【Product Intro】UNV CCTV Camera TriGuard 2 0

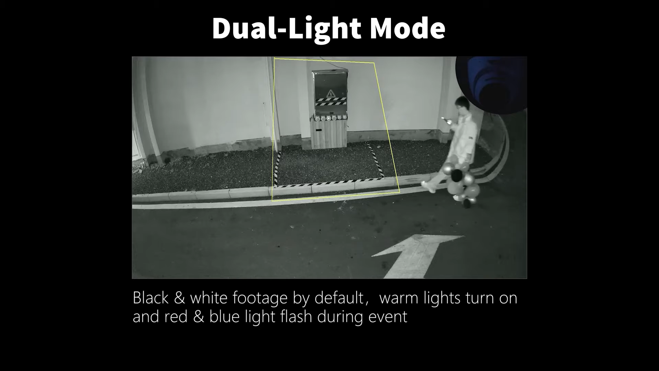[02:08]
in dual light mode the camera shows black and white without a target turns on warm light and red